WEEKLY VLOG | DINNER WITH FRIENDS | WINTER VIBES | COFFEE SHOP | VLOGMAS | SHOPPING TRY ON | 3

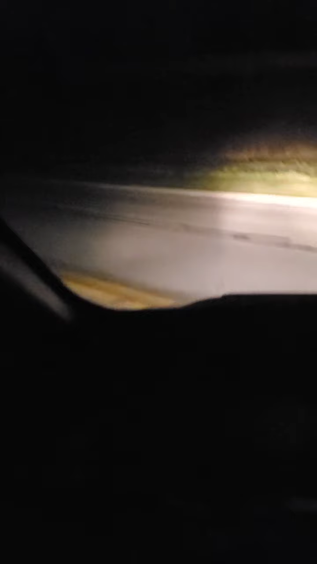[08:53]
I almost ran into a divider. And I got my bright, I had to turn my brights on. That's how dark it is over here. Desolate. This lady at the register was all sniveling and stuff. Ain't got no mask on.